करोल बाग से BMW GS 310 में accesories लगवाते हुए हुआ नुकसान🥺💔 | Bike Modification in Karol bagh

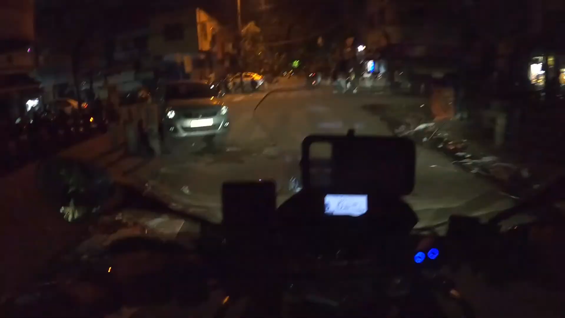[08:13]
अब पूरा दिन तो नहीं, खैर शाम को ही आए थे हम लोग,
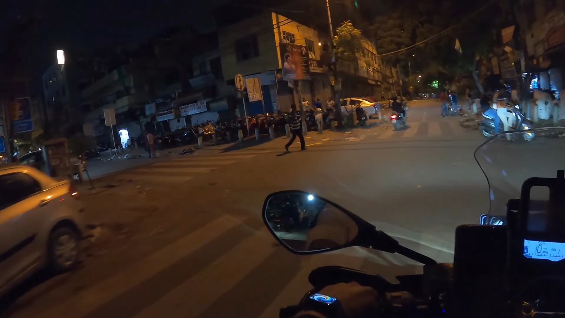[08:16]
रात के बज गए 10, अब यहाँ से लौट रहे हैं।
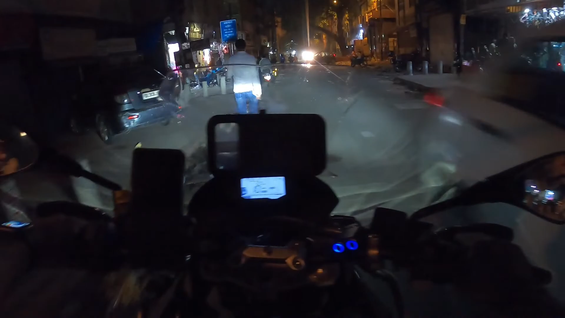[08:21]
काम बहुत सारा तो हो गया, फॉग लैंप लग गई है, बट ये जो कंपन कर रहा है ना, ये दिक्कत कर रहा है यार। इसी की जगह कुछ और लगाने का मूड था, मगर वो भैया कह रहे हैं कि मंगलवार को आप आ जाना तो मैं ये लगा दूँगा।